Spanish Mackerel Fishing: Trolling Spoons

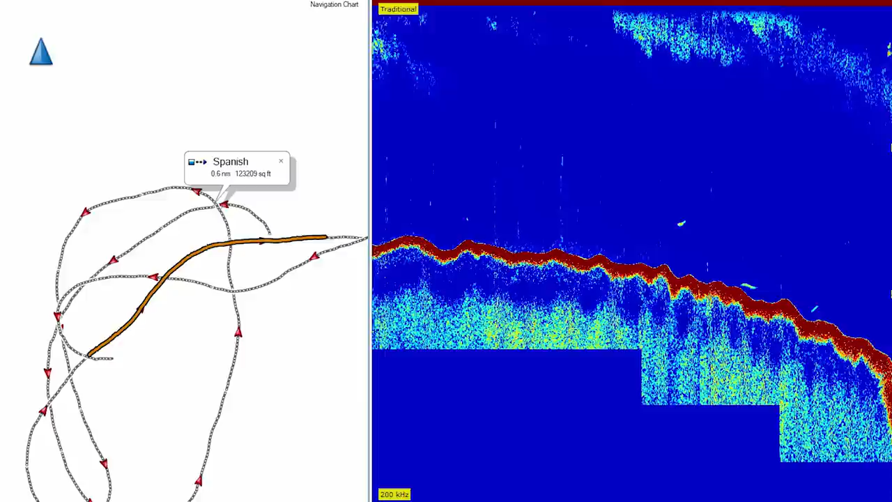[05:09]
there were just big pods of bait all hanging over that drop. I mean you can see on our recorder just a ton of bait all conglomerated right there.